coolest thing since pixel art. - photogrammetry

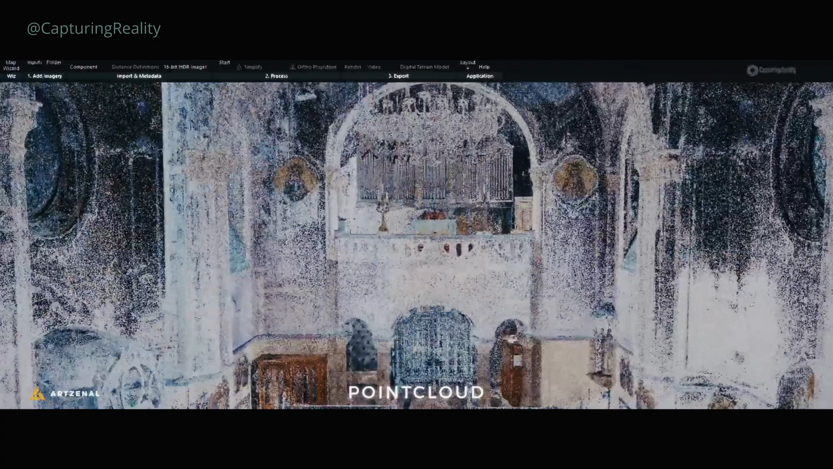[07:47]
Why? Because that overlap is what makes the whole process click in the next step.
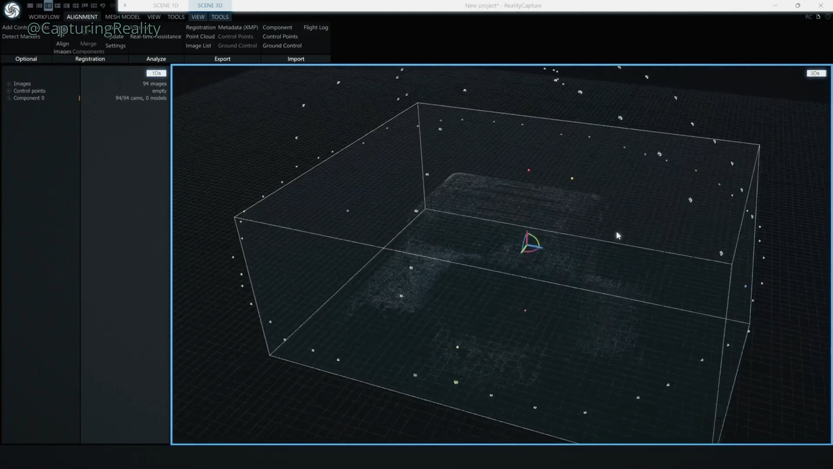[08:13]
But a cloud of dots isn't a 3D object yet, so the program connects these dots,